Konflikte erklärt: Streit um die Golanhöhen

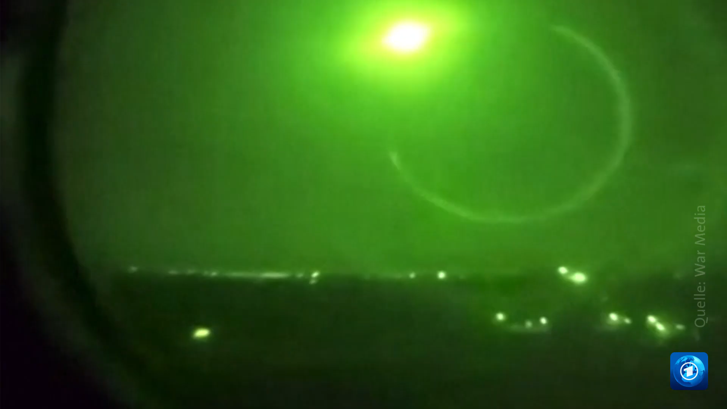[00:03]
Raketen, die offenbar von Syrien aus auf die Golanhöhen gefeuert werden,
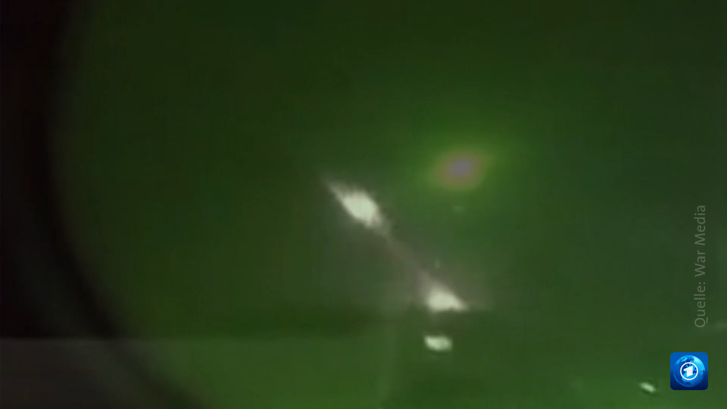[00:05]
auf das seit mehr als 50 Jahren von Israel besetzte Gebiet.
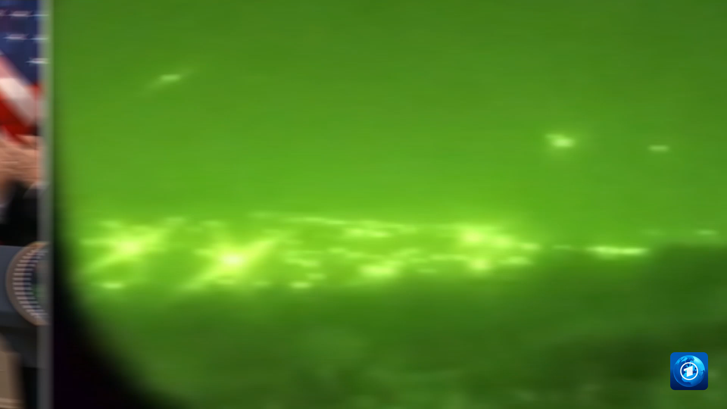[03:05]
Immer wieder wird der Golan von Syrien aus beschossen.